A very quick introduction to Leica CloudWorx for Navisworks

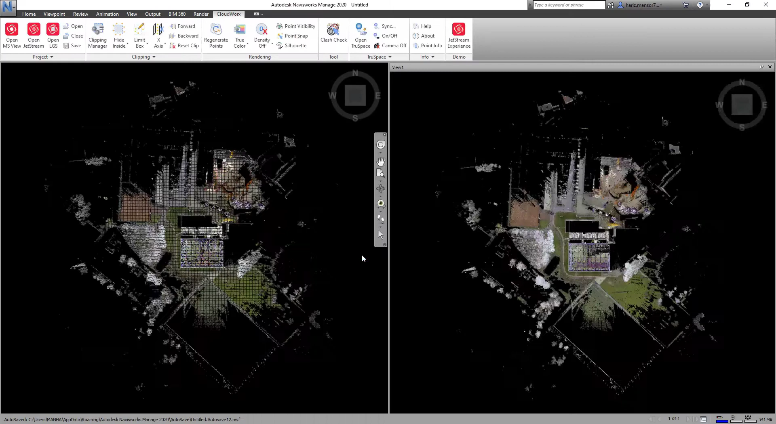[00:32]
We're going to open up an LGS file from the Cloudworks menu and you can see that that loads instantaneously into the 3d window and in this instance into both
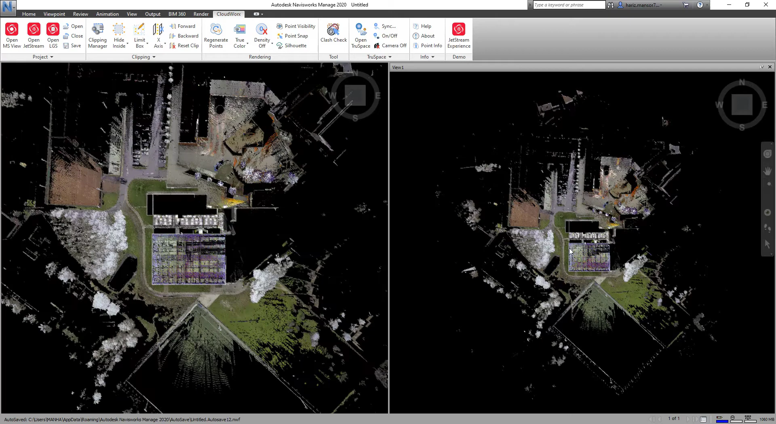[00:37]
3d windows and you can independently move those around have one in a 3d view have one in a plan view and then you can customize that accordingly.
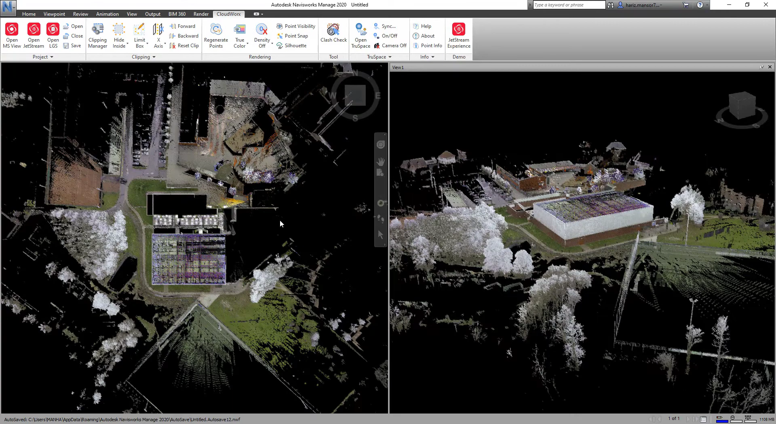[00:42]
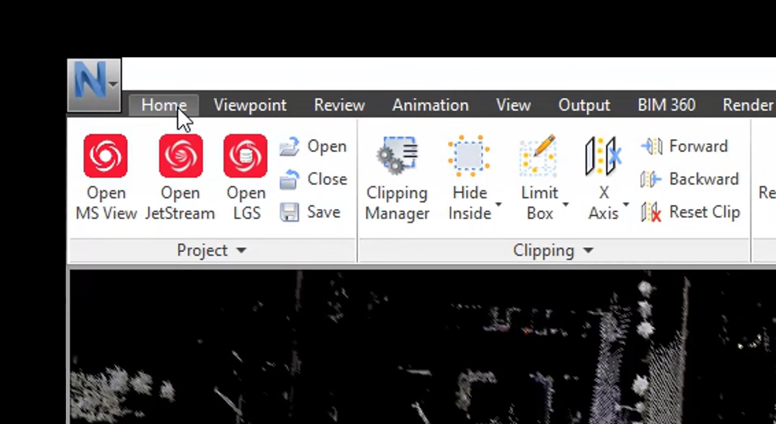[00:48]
So the prime focus of the workflow today that we're going to look at within Navisworks is obviously clash management and
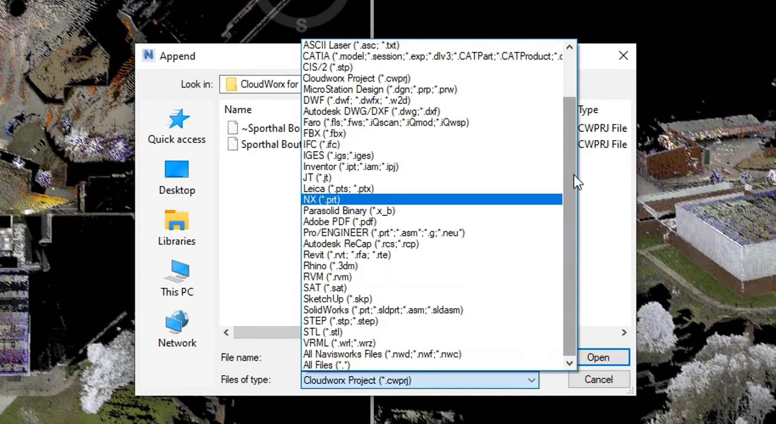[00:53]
in order to do a clash against the design model we of course need to append a file so we're just going to bring in an NWC
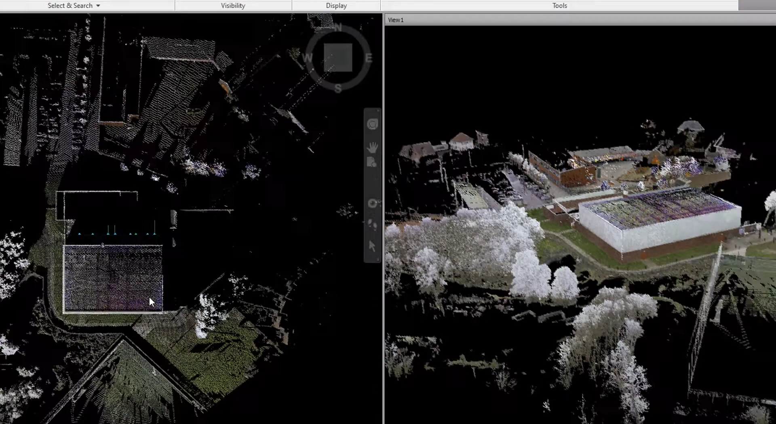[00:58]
file to the point cloud and these are both in the same coordinate system so that allows us to start doing the analysis much more quickly.
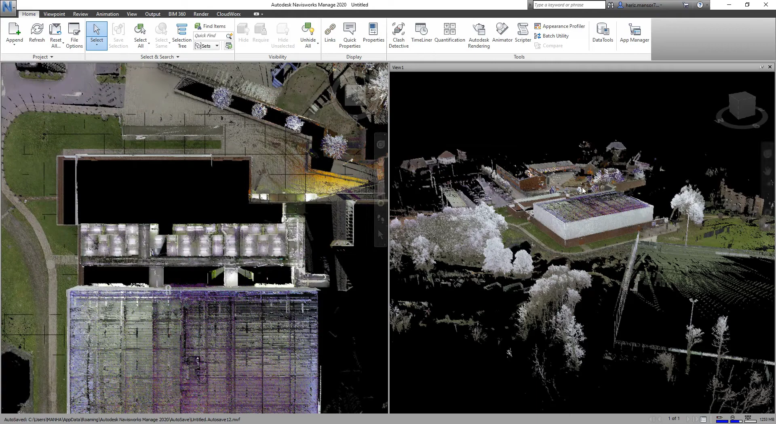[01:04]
Okay so now we're going to jump back into the Cloudworks menu bar we're going to use something which is really unique to Cloudworks and that is Truespace.
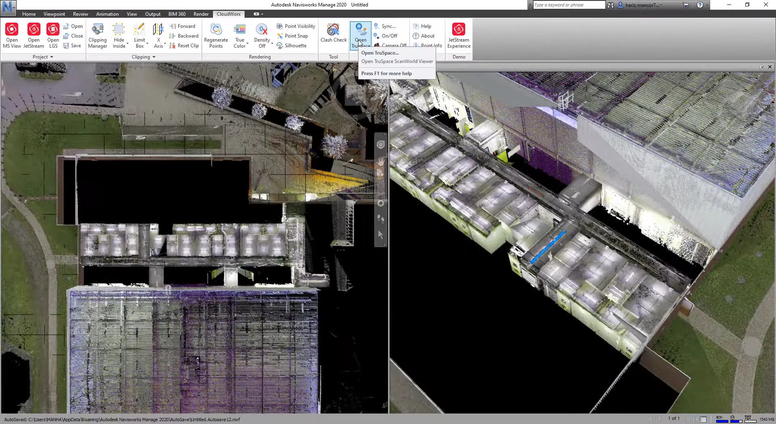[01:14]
So Truespace will allow you to pick from a list of all the scan locations
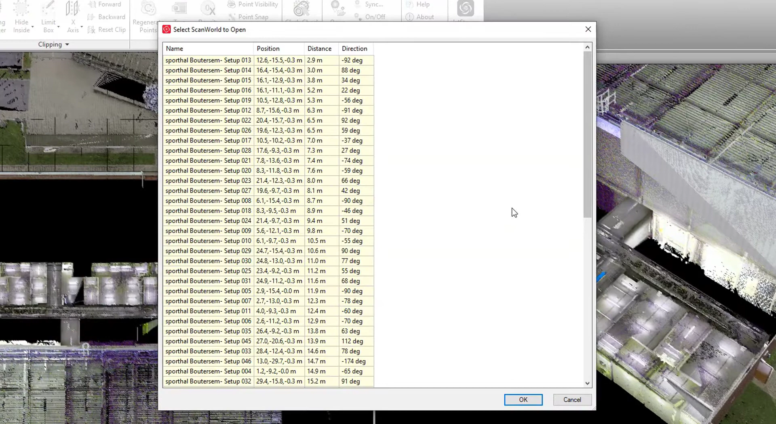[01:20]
within that project so you can see here the list of all the setups from that Sports Hall reality capture project and we can then click on one of those press okay and that will open up within the Truespace window the individual scan.
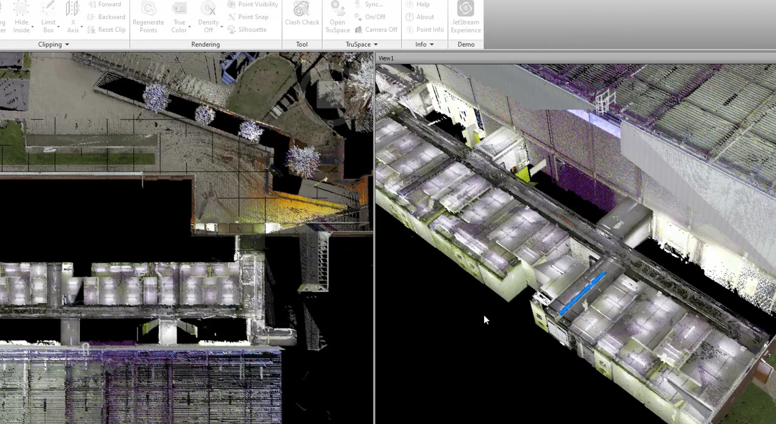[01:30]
There you can see that whether there's any models
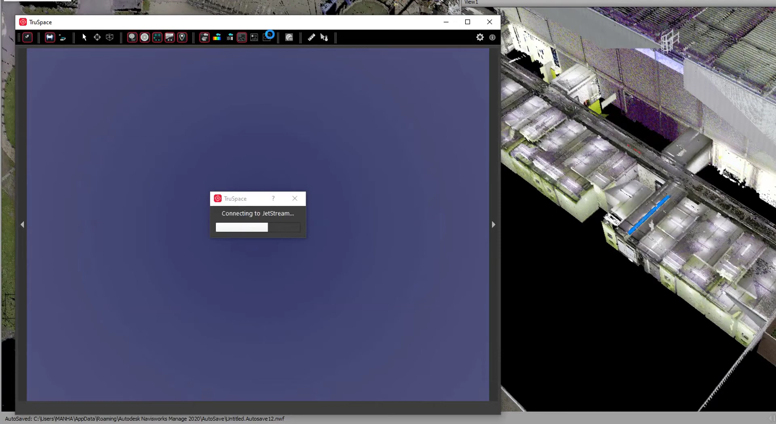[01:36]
any geotags you can change the color but what is key is actually the ability when you're moving
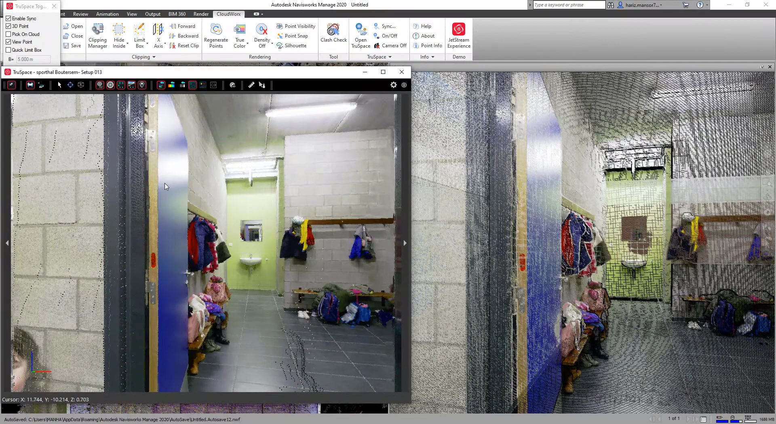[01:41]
in that 3d space on the left hand side you can see it will update in the Navisworks window dynamically.
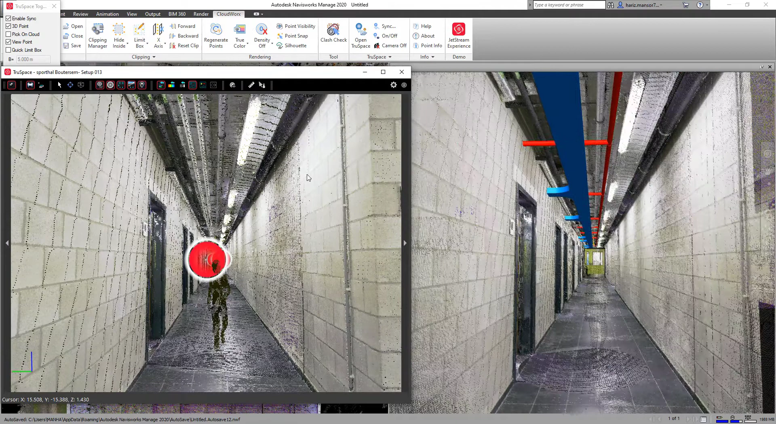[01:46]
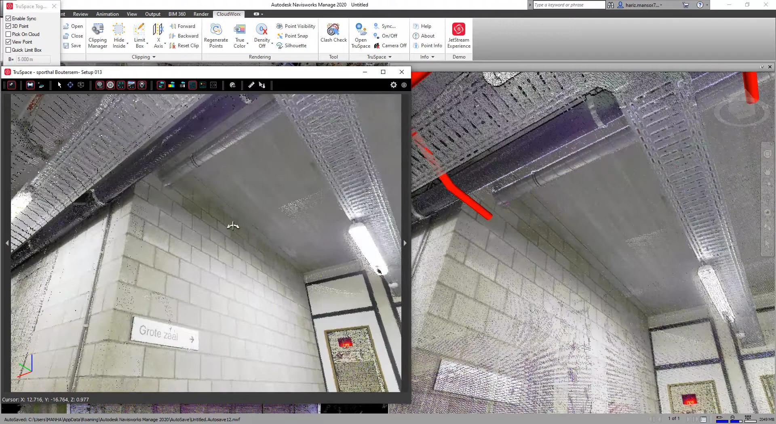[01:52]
So there's another really nice feature within the Truespace window and that is the overview map so you can quickly press the overview button
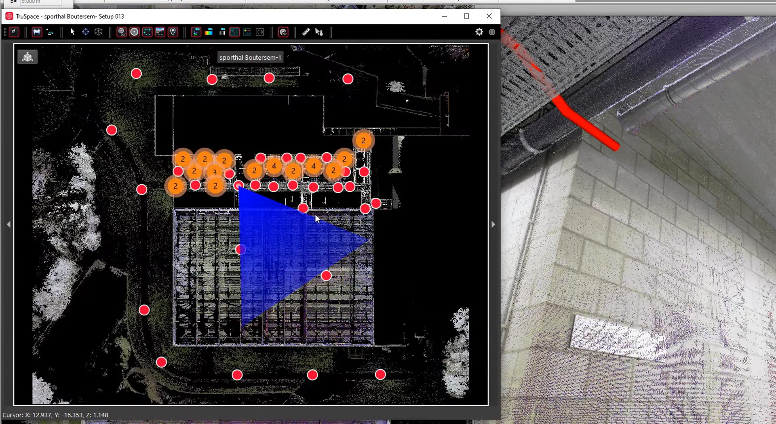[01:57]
and then you get a plan view of your data set and you can click then to jump to any scan position
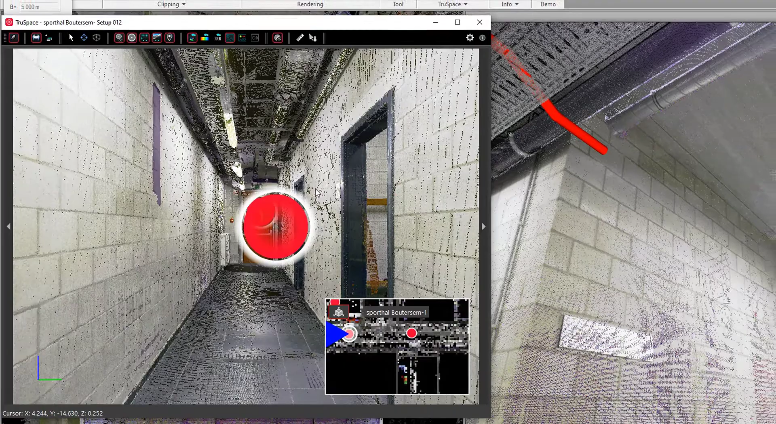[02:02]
immediately and that will update and that will also update and reflect in the 3d window within Navisworks at the same time.
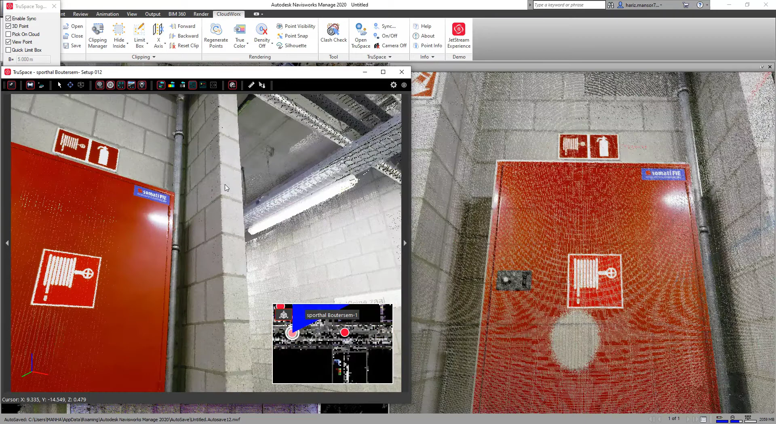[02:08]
So now we're going to have a quick look at the quick limit box function within that Truespace you can see this is the bottom option within that little window we can just see on the screen now we can click the quick limit box we can specify the size and then when